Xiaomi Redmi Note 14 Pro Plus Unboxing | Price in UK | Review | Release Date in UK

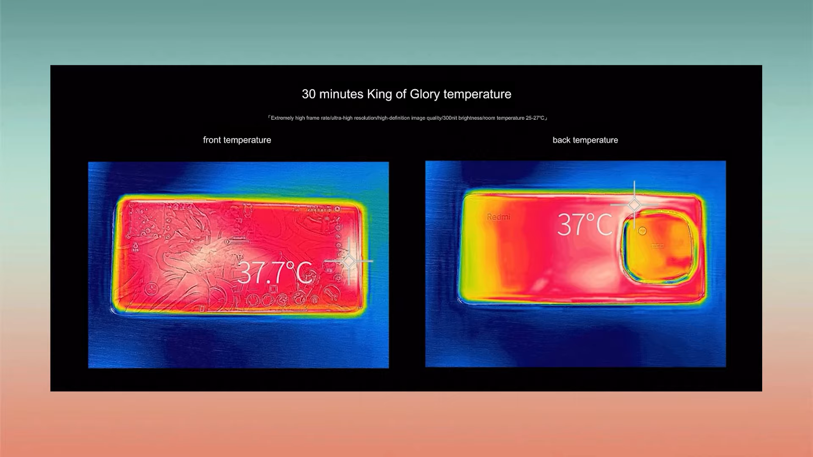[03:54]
cells and the back reaches 37 degree cell cells however when testing a heavy game like gentian impact at
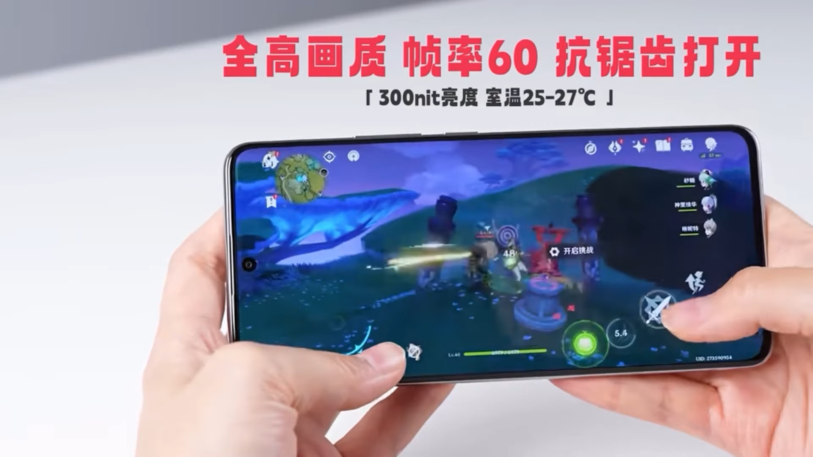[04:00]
60 fps the average frame rate drops to 35 fps you can also see frequent frame drops in the
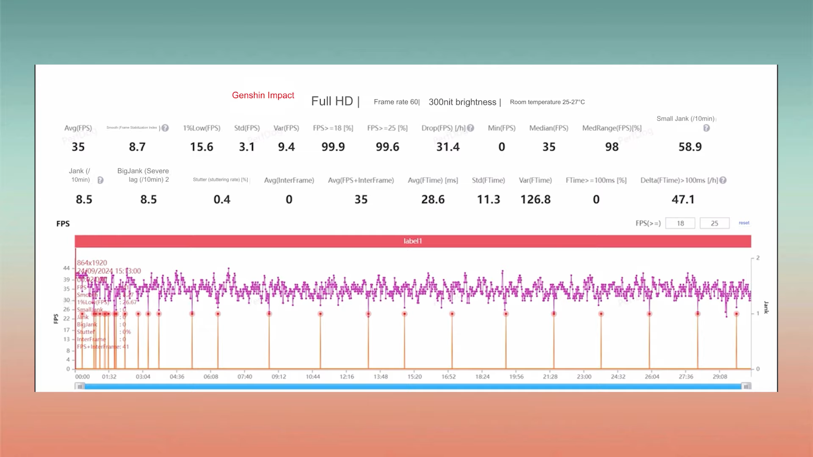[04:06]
graph showing that this phone isn't ideal for heavy gaming additionally the
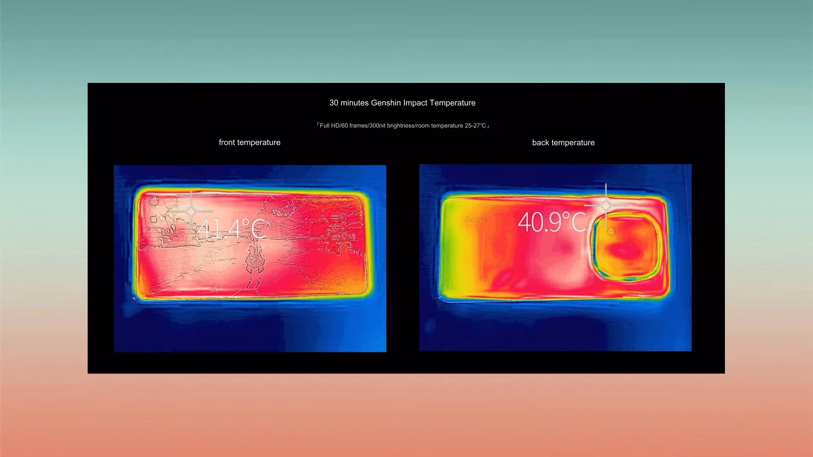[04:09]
phone's temperature gets quite high during this